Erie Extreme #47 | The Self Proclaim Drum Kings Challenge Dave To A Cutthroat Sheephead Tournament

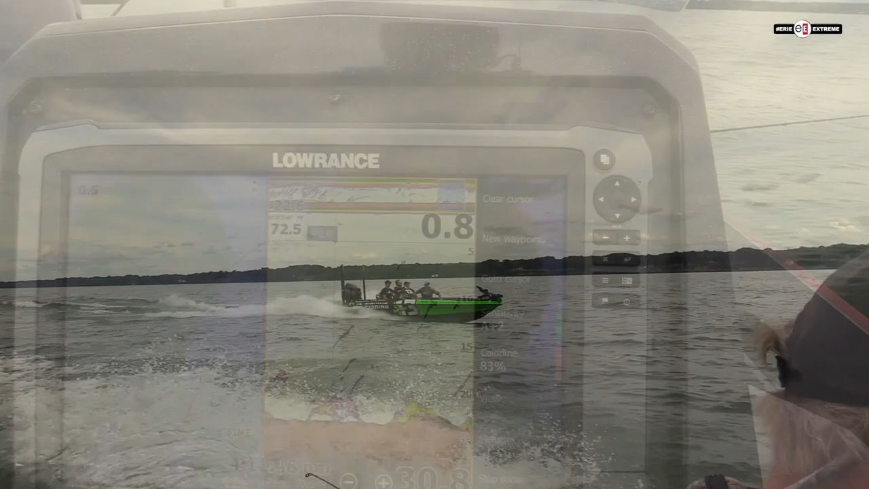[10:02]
Dude, there's a ton of fish here. Look at, those are all fish. Wow. Oh, fish on, fish on. Yeah, yeah, that's one.
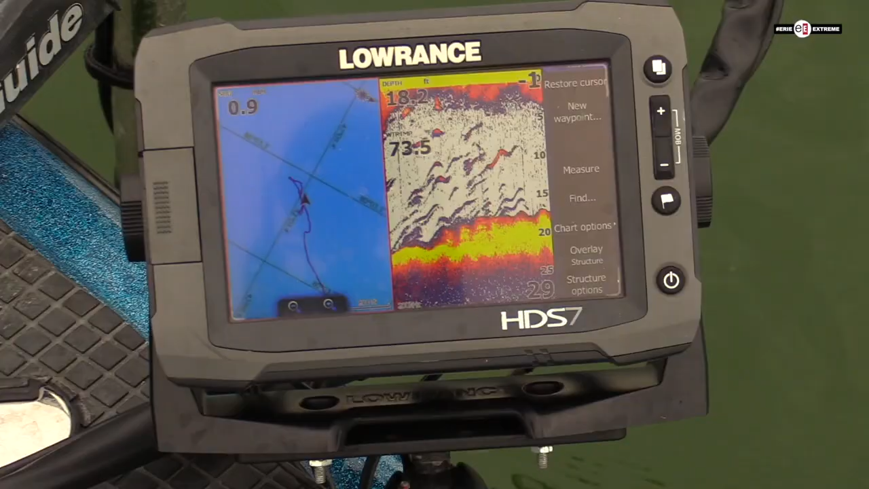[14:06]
I mean, they can't hide. I can see them. There's hundreds of them down there. Can't be beat by those clowns. We are the kings. Do you guys think we're going to win? We already beat them at good looks.
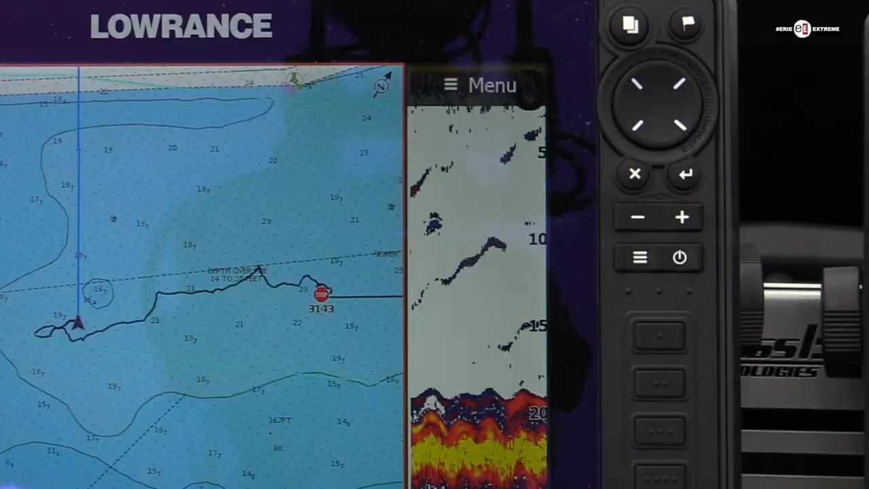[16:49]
That's one. That's one. That's one.
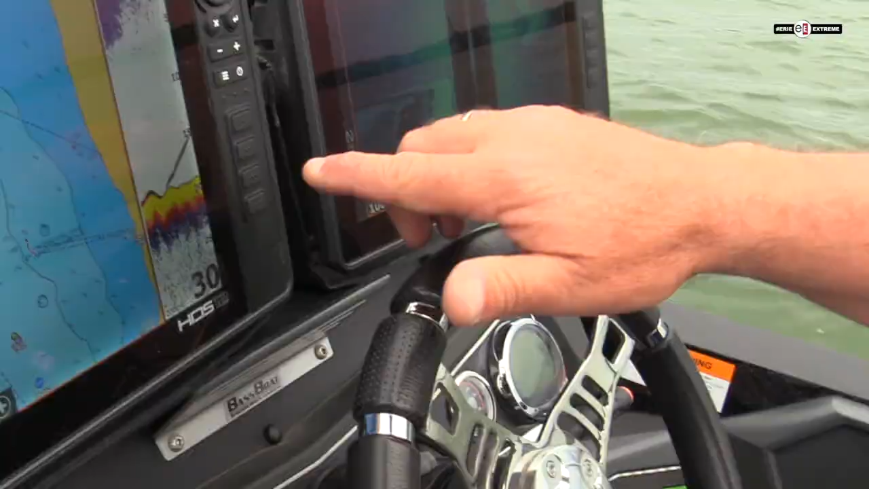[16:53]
This one swam right up off the bottom. He's coming up to just check us out. He's casting where you're pointing out.